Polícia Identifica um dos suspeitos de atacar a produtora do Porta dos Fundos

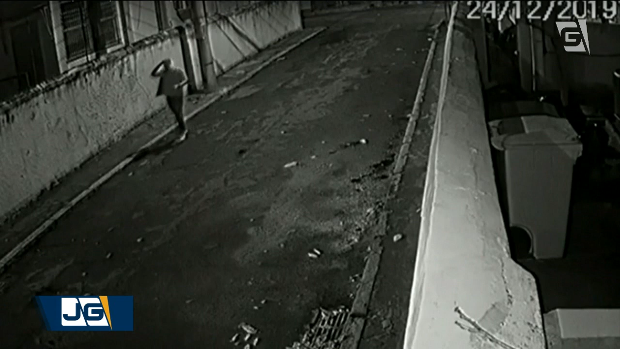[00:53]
Em uma delas, Eduardo aparece retirando um adesivo da placa do carro usado no crime e andando pela rua Martins Ferreira, em Botafogo, sem a touca ninja usada no ataque. O veículo estava no nome de um homem morto em 2006.
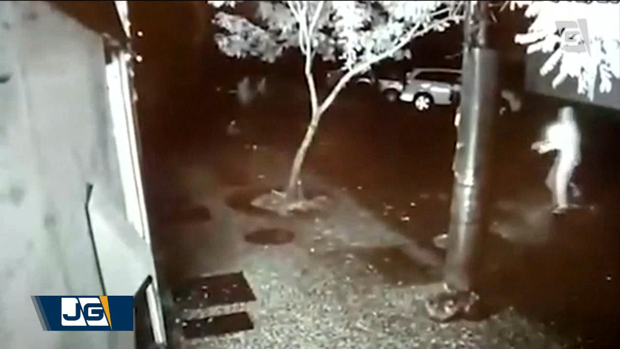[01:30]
Na data, quatro homens, dois em um carro,